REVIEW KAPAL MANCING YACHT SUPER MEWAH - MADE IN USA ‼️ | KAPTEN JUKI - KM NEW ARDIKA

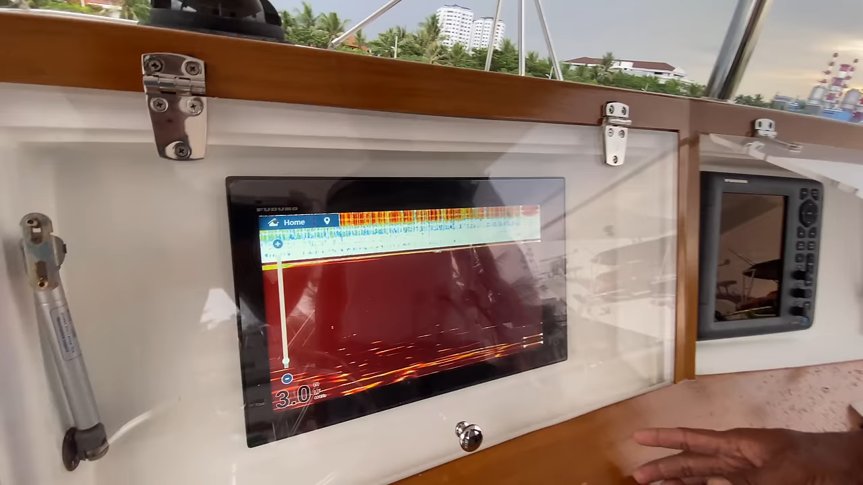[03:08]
Iya untuk kelihat Rumpon di dalam air Untuk lihat Rumpon Dia ngomong rumpon Di bawah air Rumpon
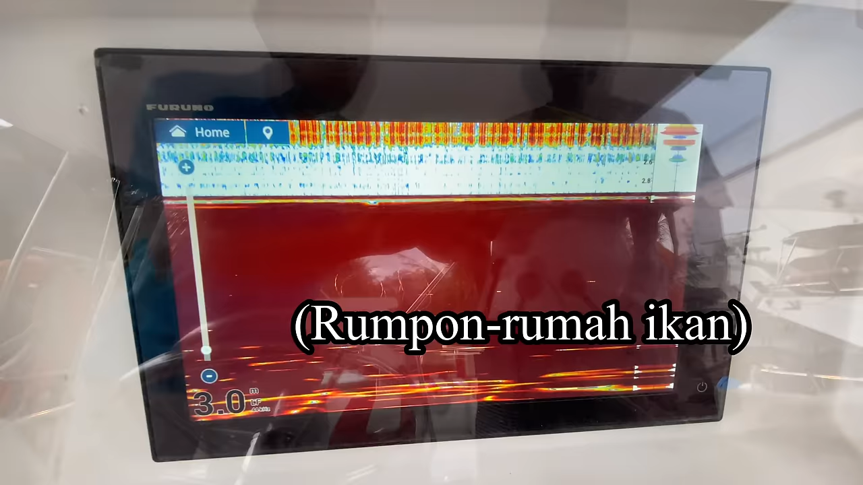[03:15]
Jadi kelihatan sini nampak Nampak Jelas Nah kalau sebelahnya Ini pakai ladar
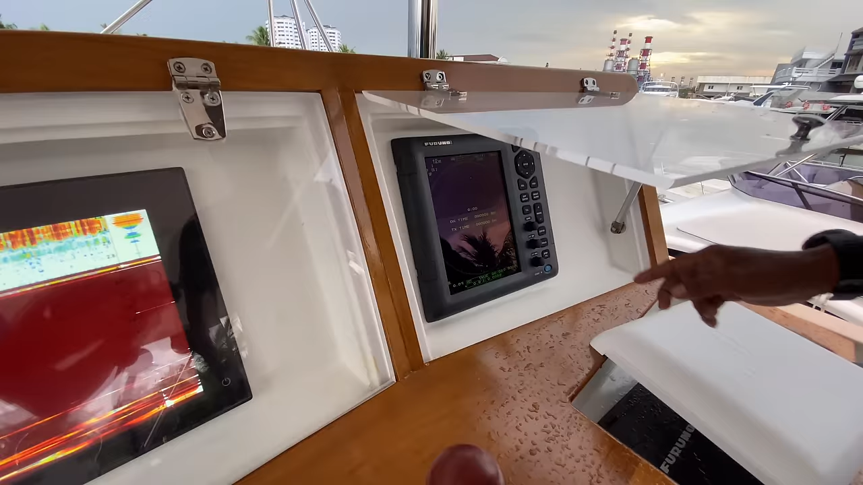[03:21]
kita pak Radar
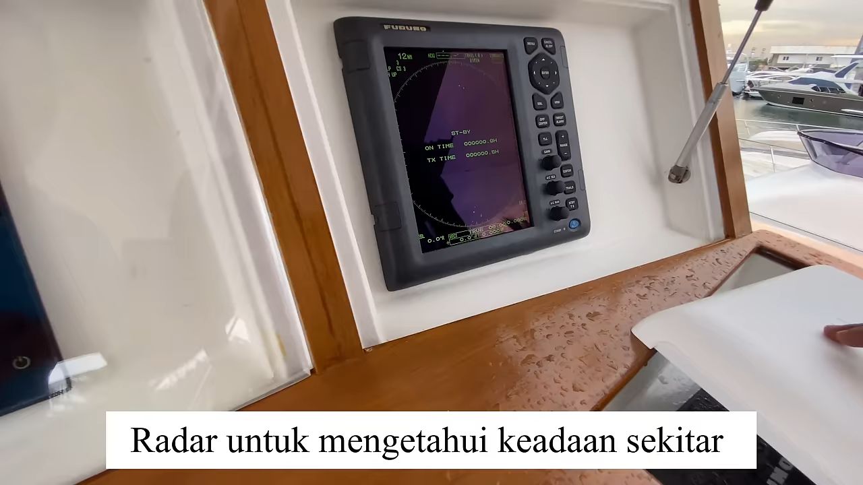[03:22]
Radar untuk kita jalan malam Kelihatan kapal-kapal
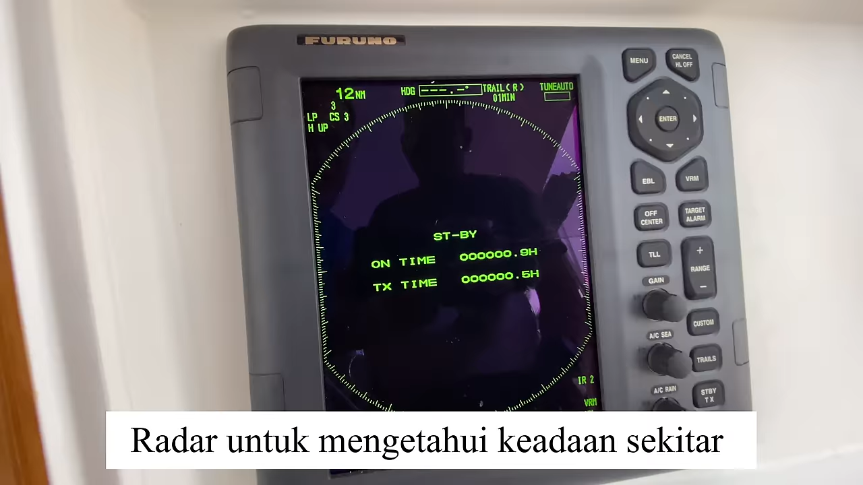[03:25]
Sekitar sini ya Semua iya Lebih
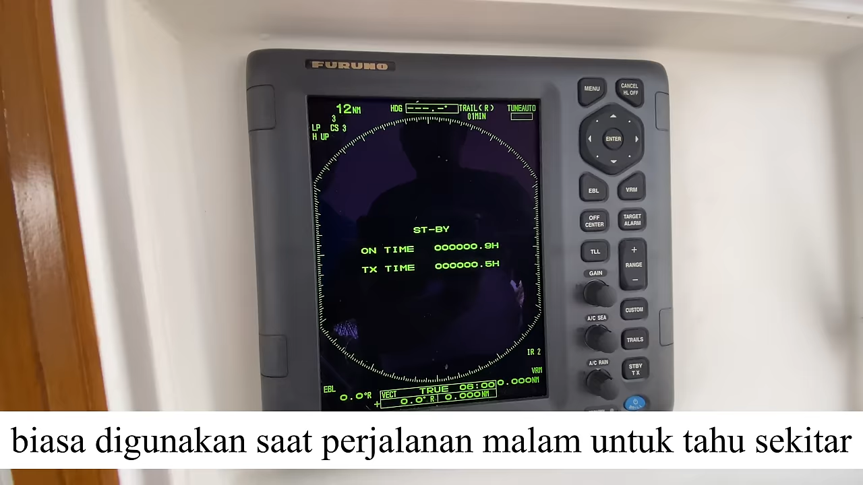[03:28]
aman Bener-bener kapal yak Kapal yak Iya Kalau ini tuas mesin ya Ini tuas